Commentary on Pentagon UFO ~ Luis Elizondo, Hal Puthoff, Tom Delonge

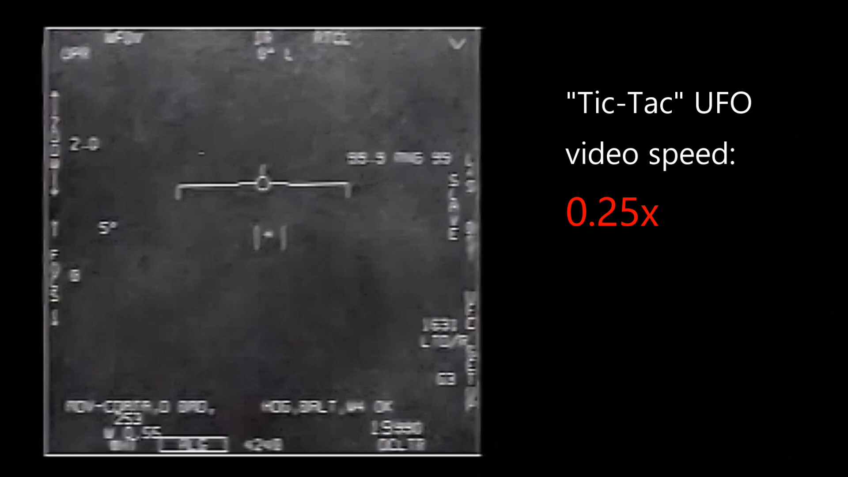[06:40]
you may not initially see anything unusual, especially around the area where the object is accelerating to the left, but if you slow the video down or if you study the video frame by frame, you will see up to three frames that look like there is some heavy interference.
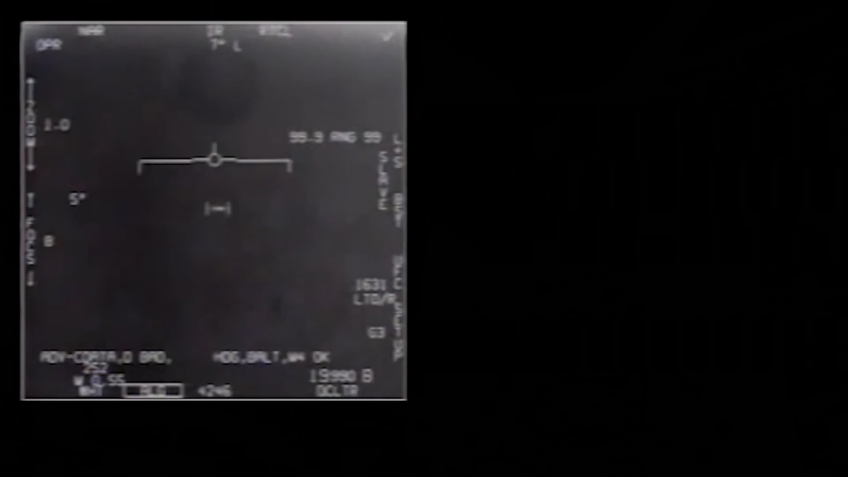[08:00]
This to me seems to indicate that the engine or the propulsion method of this object is just turned on briefly less than a second and the object is accelerating to the left
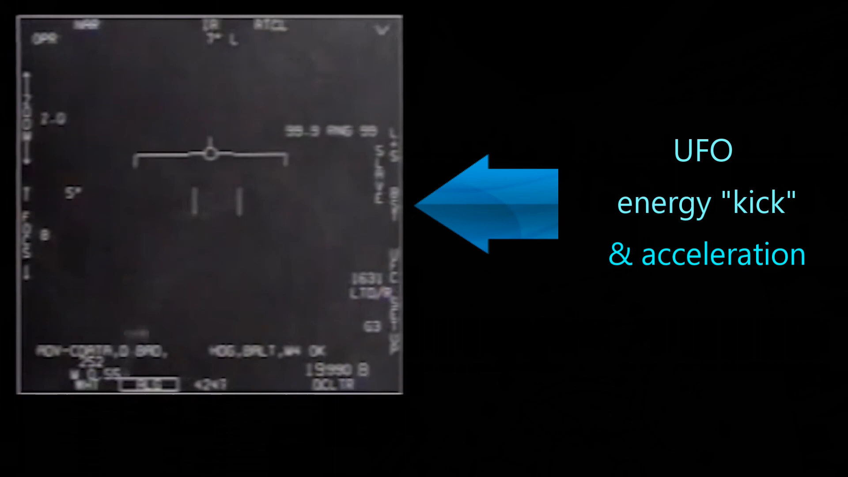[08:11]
and moving through the earth atmosphere more or less friction free.